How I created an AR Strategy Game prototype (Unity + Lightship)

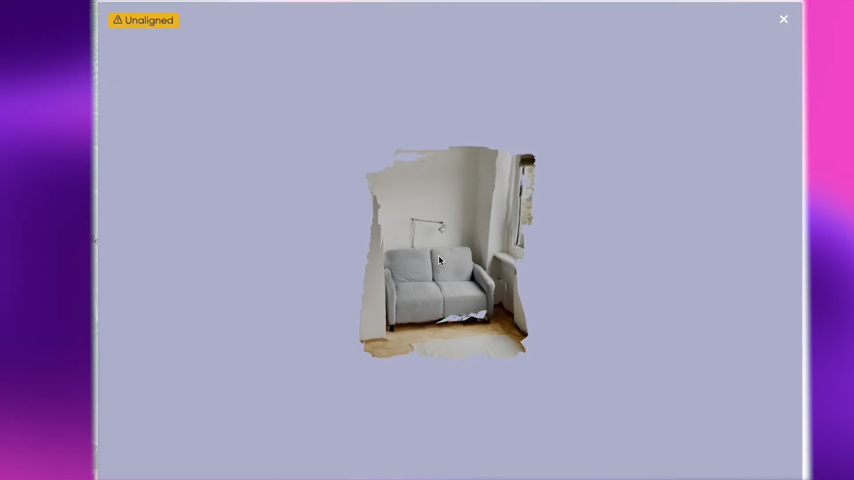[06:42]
so the virtual positioning system is a combination of photogrammetry which creates 3d objects out of photos as well as a gps slash maps system which both combines
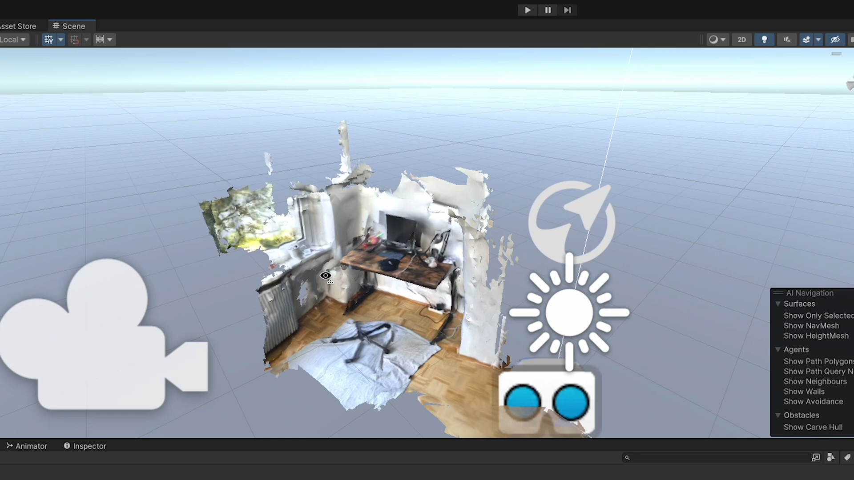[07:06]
the main 3d scene that uses just the normal mesh that has been downloaded and the other one